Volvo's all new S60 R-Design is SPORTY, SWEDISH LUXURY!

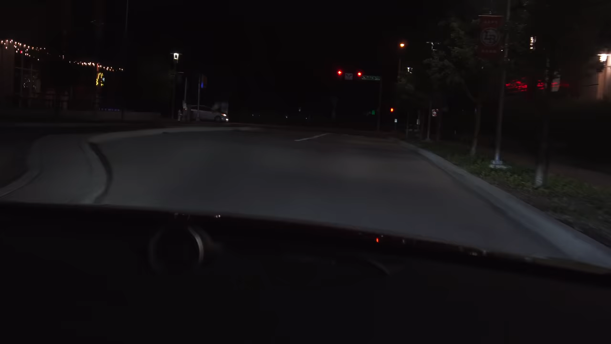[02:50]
really really dark roads at night now coming over here oh sorry one more thing you have adaptive lights in here so they do turn left and right with the steering wheel just in case you guys are